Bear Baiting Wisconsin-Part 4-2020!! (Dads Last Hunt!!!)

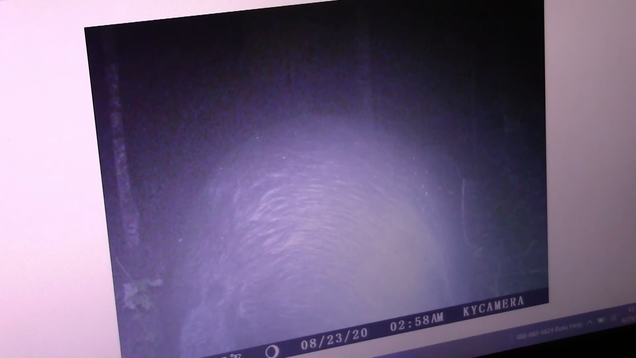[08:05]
that's probably a pretty good bear
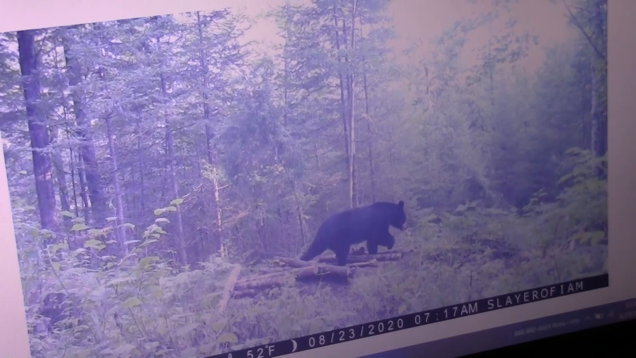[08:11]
that there's just not too bad no that one there on the if we were sitting there we'd have to examine that one close examine him with lead poisoning right or a 50 grain headache
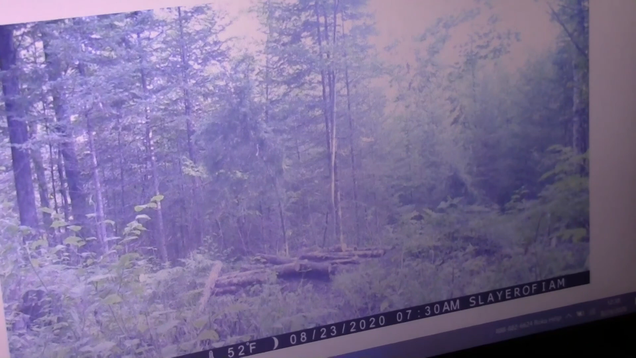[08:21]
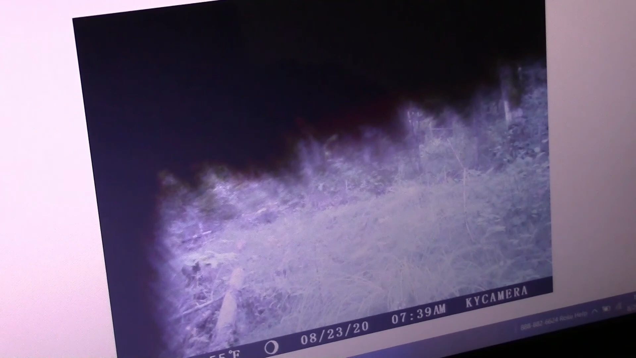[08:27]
this is a bear right here
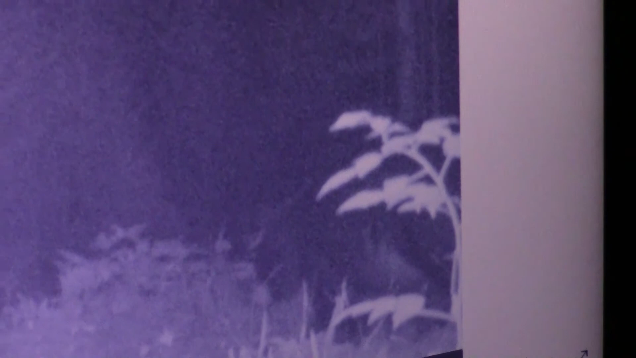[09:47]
yeah that bear right there we've had him before he's got no hair on his belly that's a big boar for sure
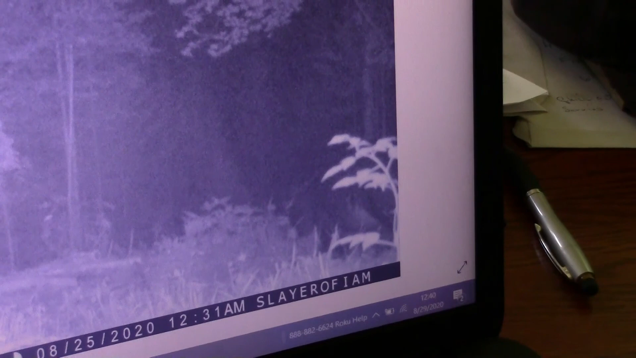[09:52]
i bet you that that bear is easily 400 pounds he might be he's pretty round